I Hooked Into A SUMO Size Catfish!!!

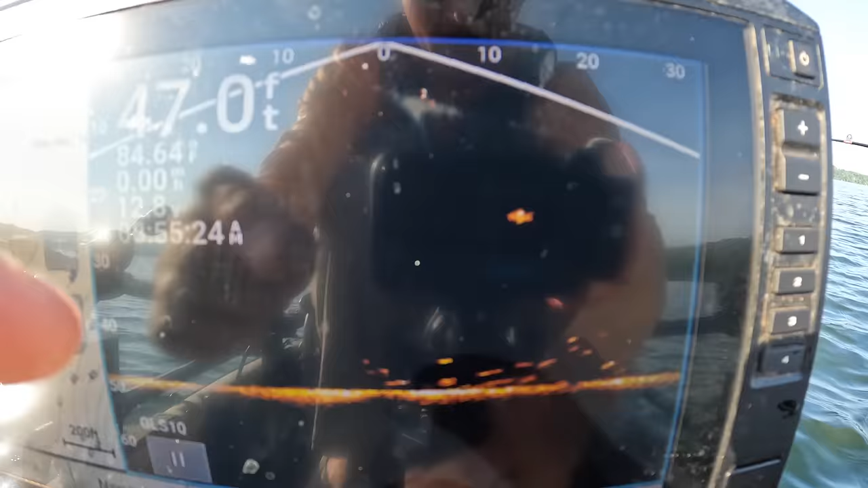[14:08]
On screen: depth 47.0 ft
I've got a glare. The sun's behind me. But you can just see a pile of them. Right here's the zero mark. That's where I'm at. And I'm looking about 30 feet out in front of me or so.
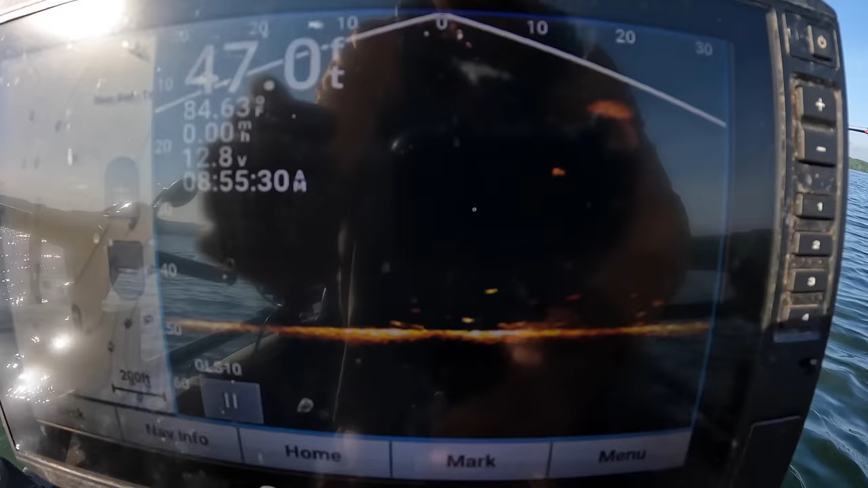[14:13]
And they's just all them small fish right there. They just down there just nipping and chewing.
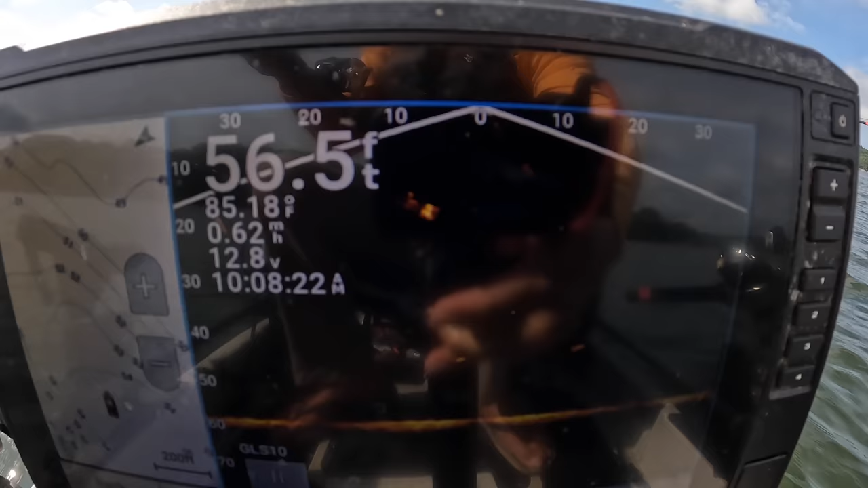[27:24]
On screen: depth 56.5 ft, water 85.18°F, speed 0.62 mph
Watch me pull him up and he'll be foul hooked or something. I see him right here. Let me show you on my live scope. You see him right there at the top. About the 10 foot mark, 20 foot mark as I'm reeling him in.
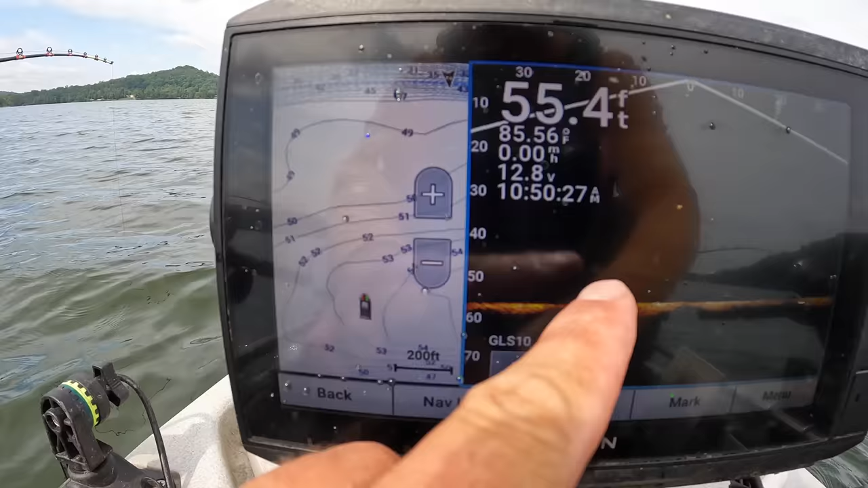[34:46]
On screen: depth 55.4 ft, water 85.56°F
It's not a real big area. But it's a little bit of a depression here. 55 feet. And so anyway, I'll hook that big fish in this hole.
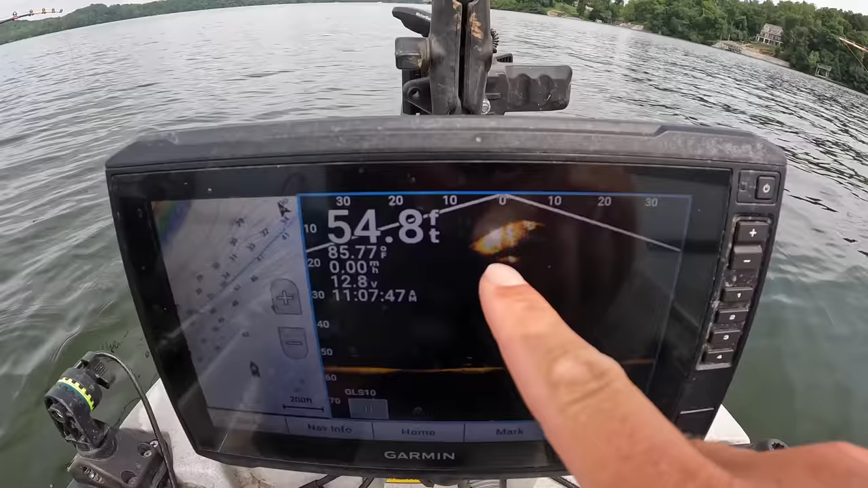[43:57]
On screen: depth 54.8 ft
Right under the kayak, from about 10 to 20 foot down, there's a big school of shad or something. Right there under me right now. Well, let's land this thing.